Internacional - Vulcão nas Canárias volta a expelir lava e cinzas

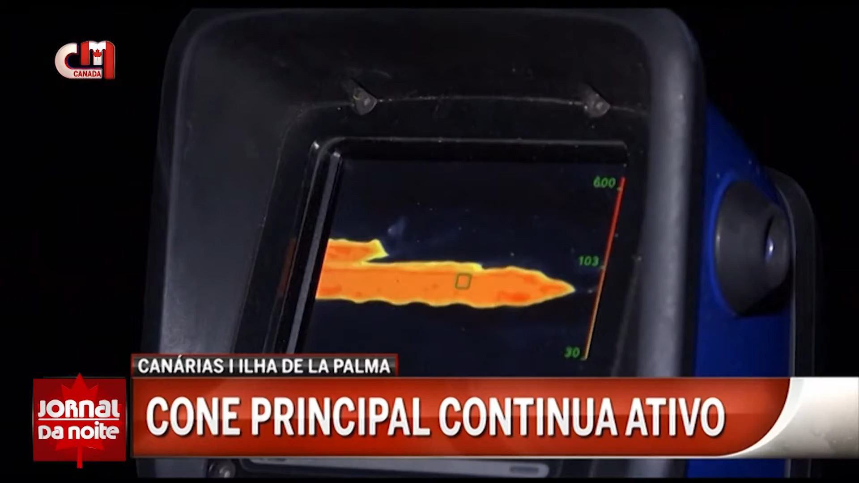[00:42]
magma ou com a injeção de lava noutro local da ilha.